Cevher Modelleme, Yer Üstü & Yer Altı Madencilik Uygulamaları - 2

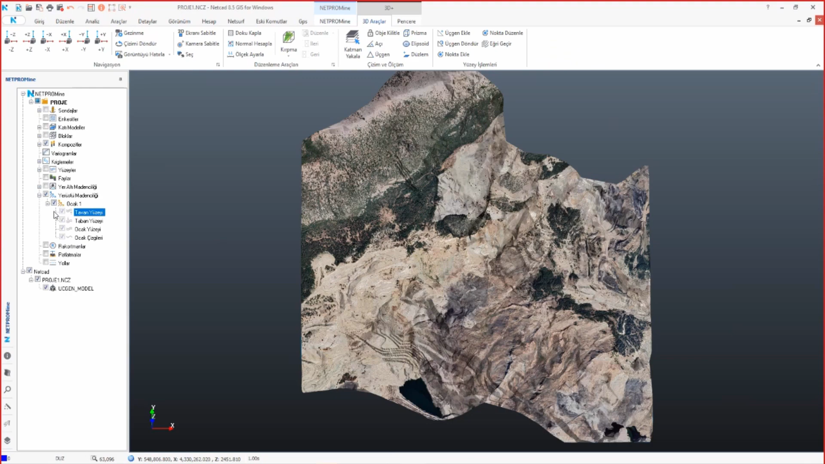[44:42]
o yüzden bunu tavan yüzeyine sağ tuş tavan yüzeyini seç diyerek ne yapıyoruz ekranda şöyle bir tıklama yapıp bu yüzeyin ocak bir içerisine getirilmesini sağlıyoruz üçgen modeli kapattım bakın şu an burası ocak bir içerisinden çalışıyor ocak bir üzerine sağ tuş değişiklikleri kaydet derseniz bu ocağın içerisine kaydolur peki bu birinci aşama yani topografyanın ocağın içerisine eklenmesi ikinci aşama ise ocak çizgilerinin belirlenmesi ya da çizilmesi bunun için
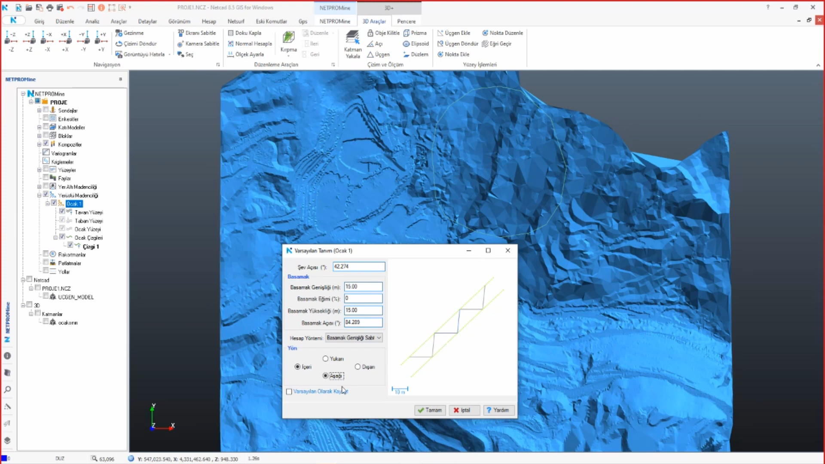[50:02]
tasarımı yapsaydım ne olacaktı yukarıya doğru bir tasarım olacaktı buradaki yönü de içeri ve yukarı olarak seçecektim yani nereye doğru gideceksek oraya doğru yön seçimini yapmamız gerekiyor aksi takdirde ocak çizgileri oluşmaz tamam dedik varsayılan basamak tanımlarımızı da oluşturduk bundan sonraki işlem artık ocak çizgilerinin yani şevlerin oluşturulması hatta
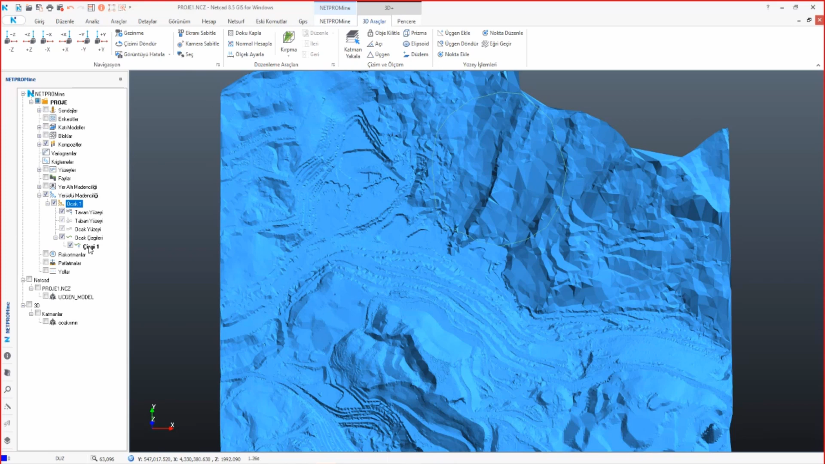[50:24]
hatta şu haliyle de bir değişiklikleri kaydet diyelim peki bunu nasıl yapacağız şu tavan
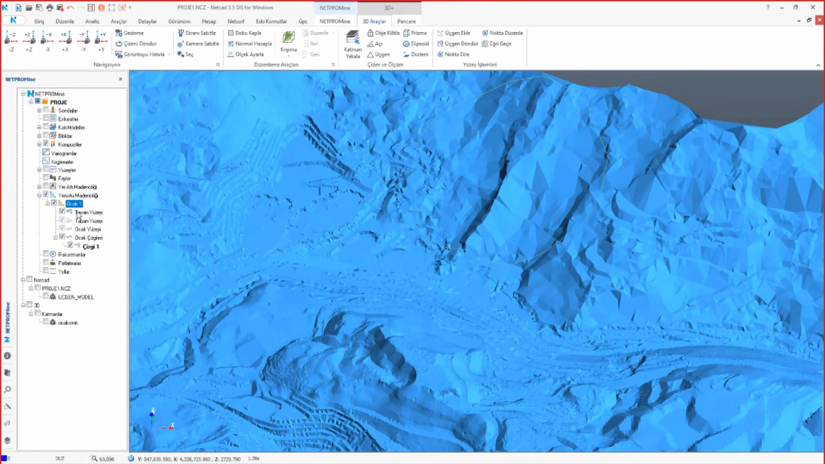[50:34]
yüzeyini geçici olarak kapatabiliriz bizim burada bir ocak sınırımız var bu ocak sınırına belirli
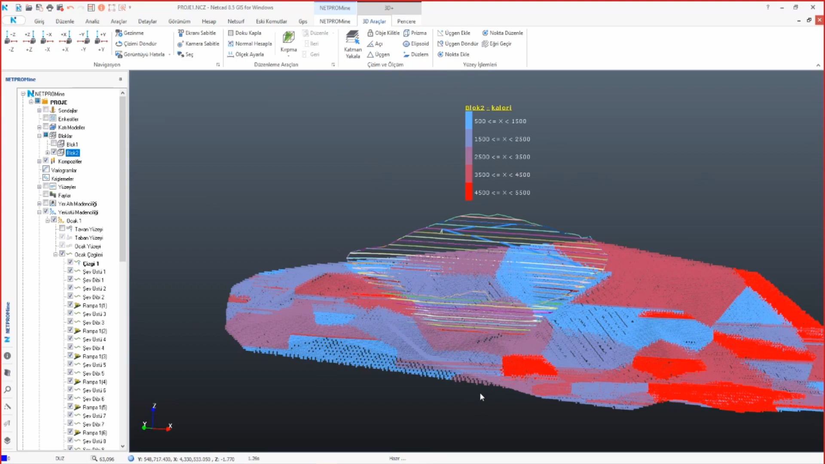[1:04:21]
kontrolünü sağlayabilirsiniz bakın şu bölgede bir miktar daha cf'im var burada ise artık o cf'i geçmişim devam edeceğim birkaç basamak daha atacağım
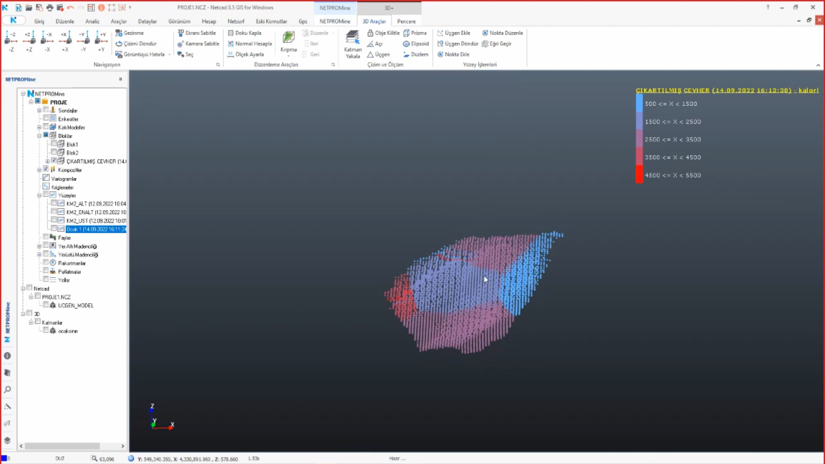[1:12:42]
bakın şu kadarlık bir cevheri ne yapmışız biz çıkartmışız peki bunun hacmi ne kadar bu ayrı bir blok olduğu için bunun üzerine sağ tuş
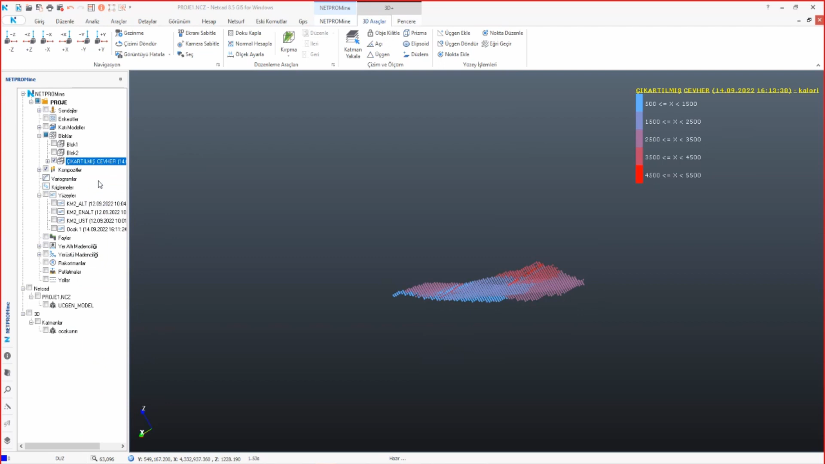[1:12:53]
özellikler diyecek olursak bakın 5 milyon 877 bin metre küplük yani toplam cevher hacmimizin yüzde 8 buçuğu çıkartılmış
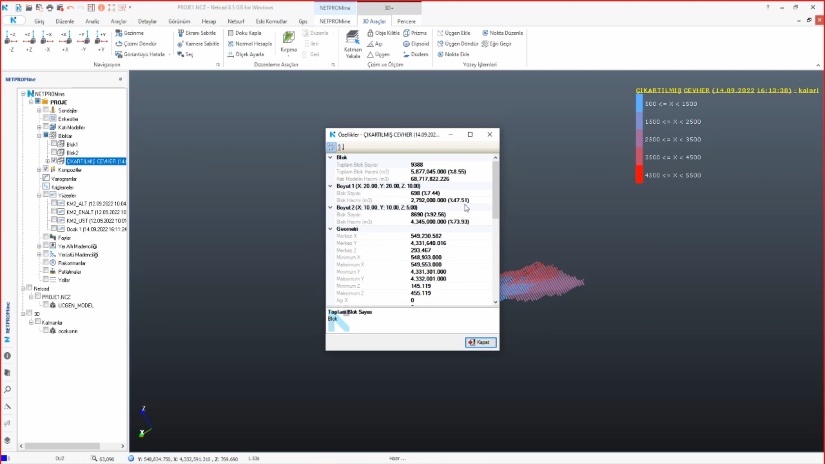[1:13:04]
durumda böyle bir ocak tasarımı yaparsak diyebiliriz yani bu yöntemle de çıkartmış olduğunuz cevherin hacmini hesaplayabilirsiniz
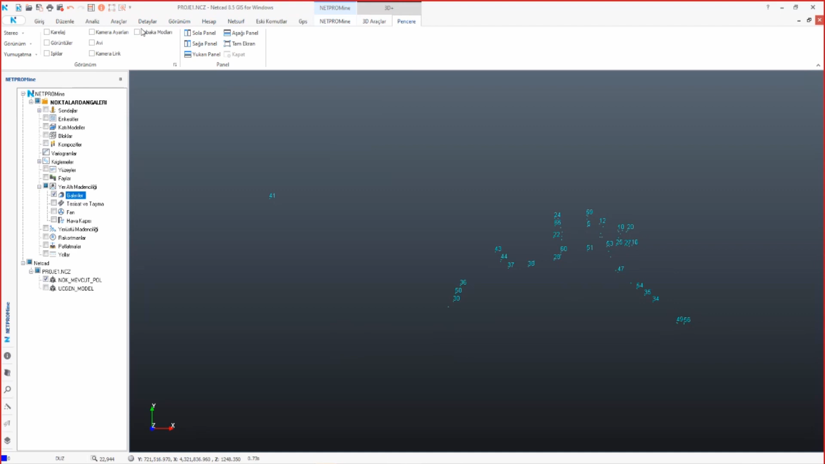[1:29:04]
tabaka modlarını aktif ederek z koordinatlarını göster seçeneğini aktif ediyoruz ve uygula butonuna tıklayarak ekrandan bu tabakadaki herhangi bir noktayı
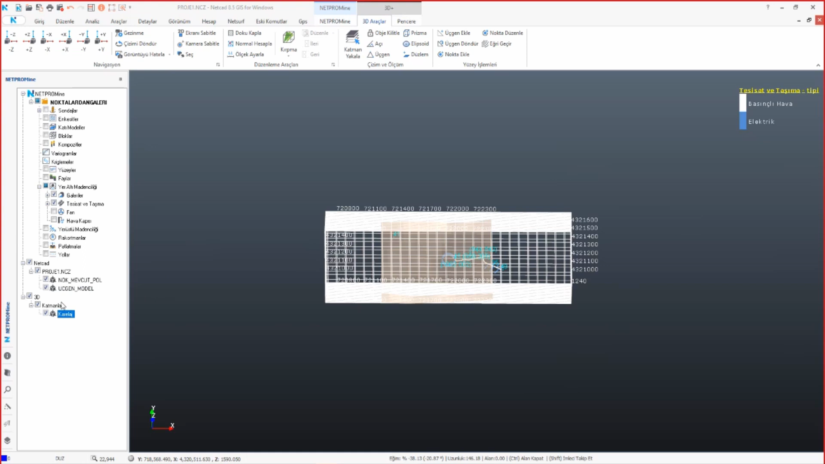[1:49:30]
burada 3D katmanlarda karelej var sağ tuş özellikler dersek bu karelejin üstüne burada xyz grip mesafelerini belirleyebiliriz işte x yönünde 1000 y
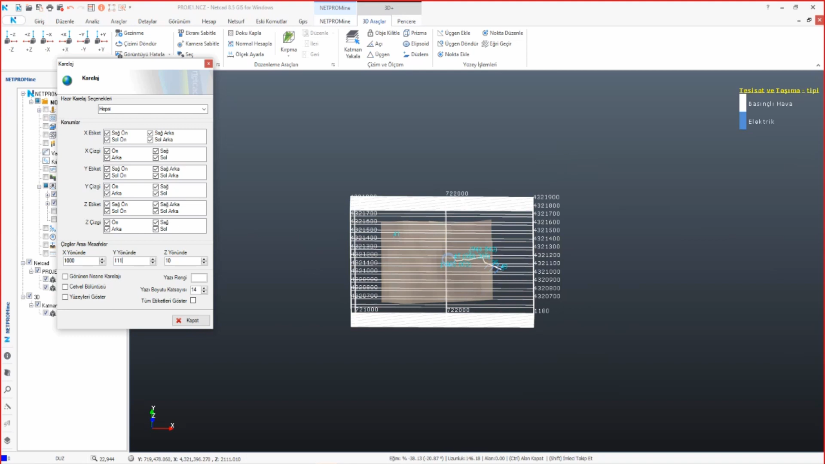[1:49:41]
yönünde 1000 z yönünde işte 500
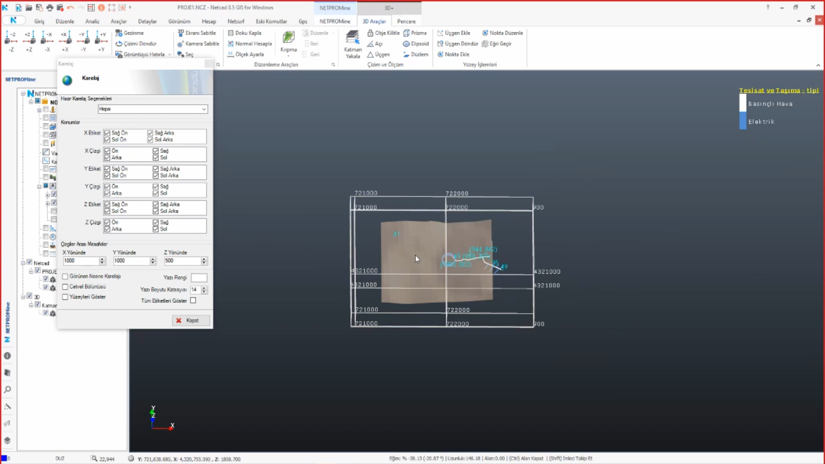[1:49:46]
burada görünen nesne kareleji dersek bizim objelerimizin